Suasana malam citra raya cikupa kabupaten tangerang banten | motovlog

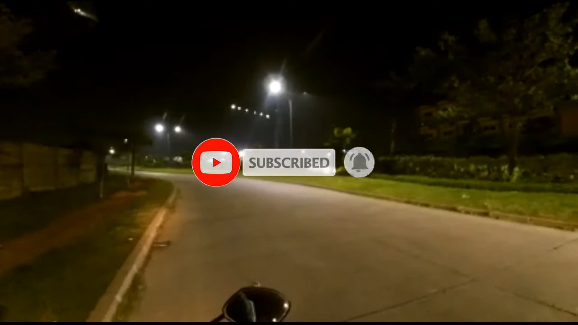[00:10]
Ya, ini posisi di Citra Raya, Cikupa. Monggo, silahkan ikutin terus video saya. Karena emang sudah lama tidak mengudara ini, udah ada seminggu ini. Oke, lanjut Mas Bro.
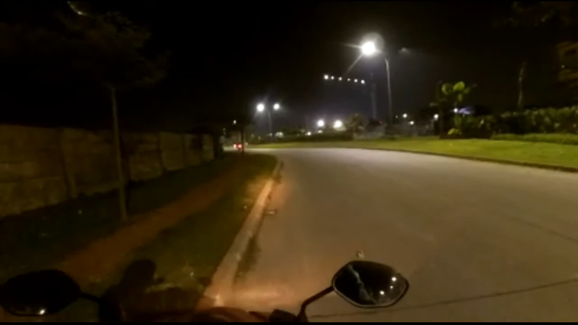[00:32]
Ya, ini suasana Citra Raya ini kurang lebih jam 8 malam ini. Karena emang posisi rumah nggak jauh dari
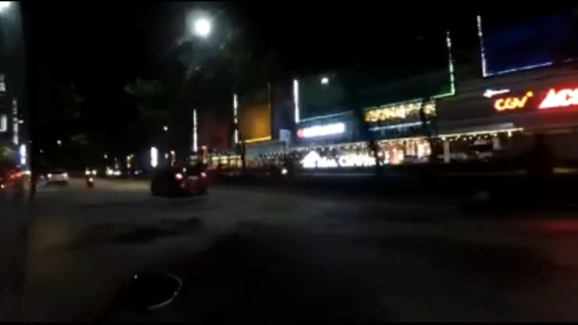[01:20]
Ini peresmiannya belum lama nih, mungkin sebulan atau sebulan setengah yang lalu. Nah, ini juga dalamnya juga masih banyak yang belum terisi stand-standnya.
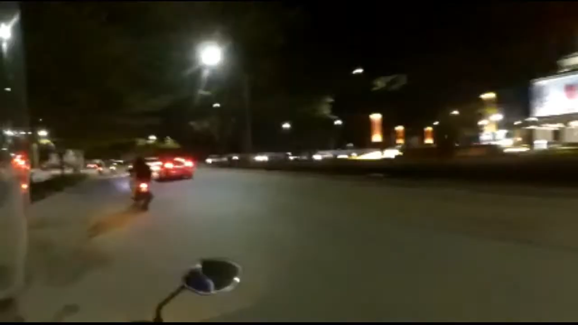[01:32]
Nah, ini masih tahap pembangunan beko.
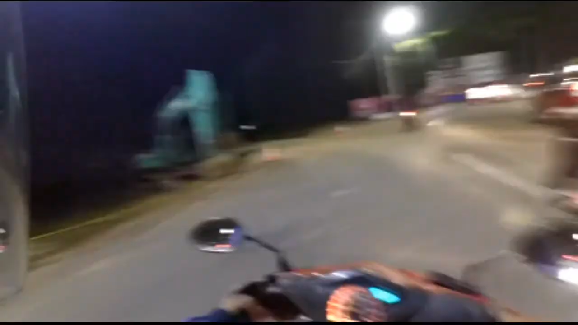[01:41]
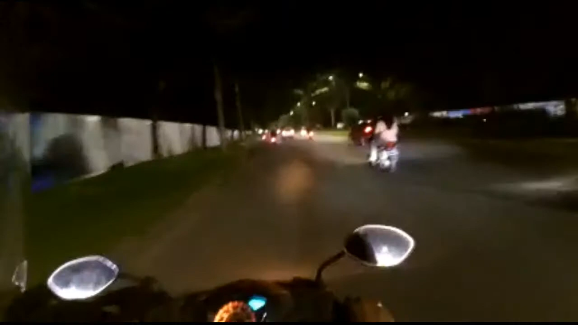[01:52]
Ya begini nih Mas Bro, suasana Citra Raya malam hari. Kalau udara di sini lumayan sejuk dingin. Siang pun juga alhamdulillah sih, karena ini banyak-banyak pohon rindang, jadi nggak terlalu panas. Ini kalau kita lurus terus kan sampai pintu depan Mas Bro. Jadi kalau kita keluar dari komplek Citra ini,
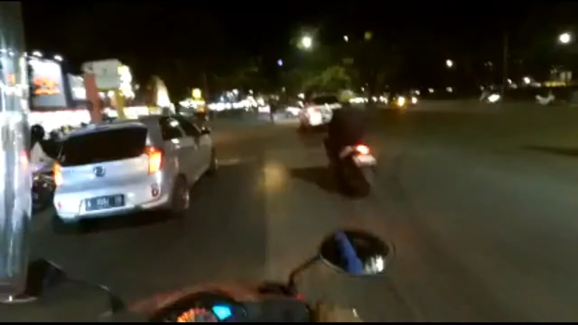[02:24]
kalau ke kiri itu arah ke Balaraja, Serang. Kalau ke kanan itu arah ke Jatake, Cimone, arah ke Tangerang Kota, Jakarta. Nah, ini Mas Bro, Mbak Bro yang belum pernah ke daerah sini,
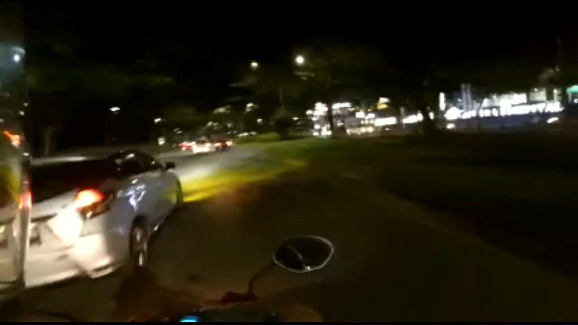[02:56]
ya ini situasi atau suasana
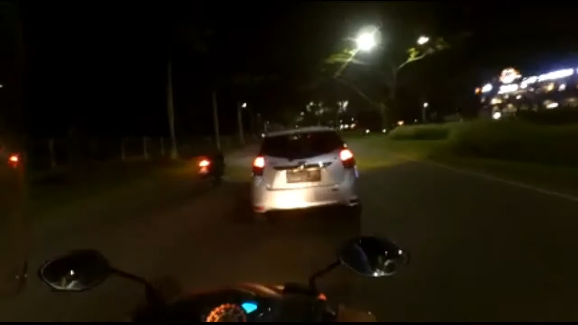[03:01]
Citra Raya Cikupa ini. Ini sih sebenarnya sudah mulai rame ya, daripada waktu
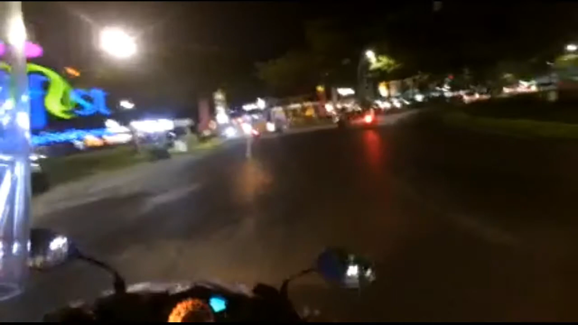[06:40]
Ya udah lumayan cukup lah buat kalau yang mau bawa anaknya gitu kan, buat bergembira ria seharian di sana. Nah ini pintu depan Citra Raya ini.
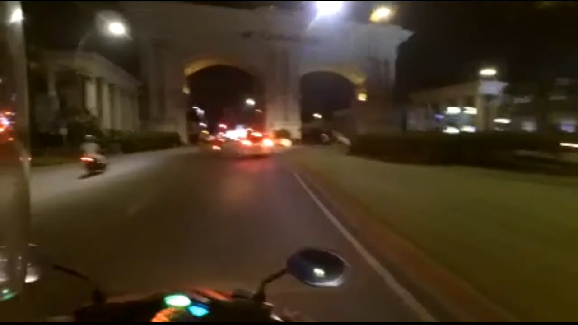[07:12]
Nah ini pintu depannya ini, Citra Raya.
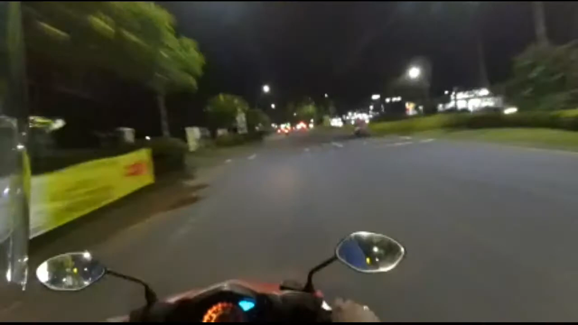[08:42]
Mudah-mudahan ini kamera nangkepnya jelas gitu ya, karena posisi malam ini.